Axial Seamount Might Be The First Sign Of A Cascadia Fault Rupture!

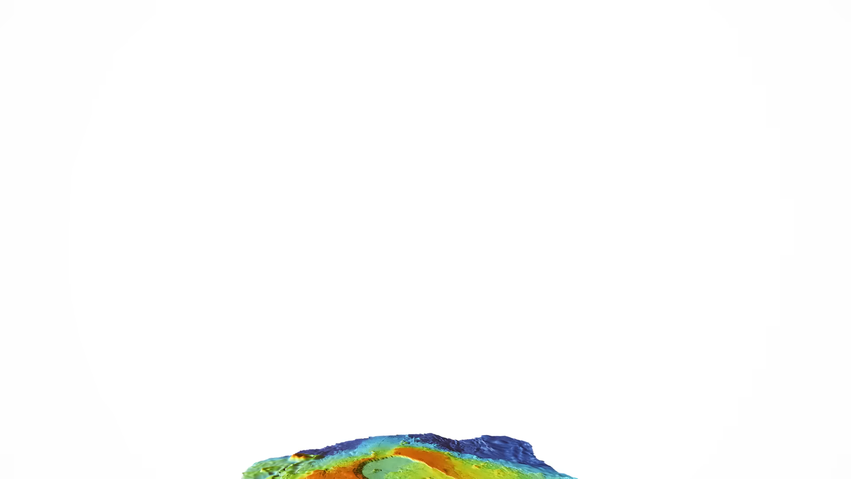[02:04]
with a large caldera, a central depression formed by previous massive eruptions and subsequent collapse.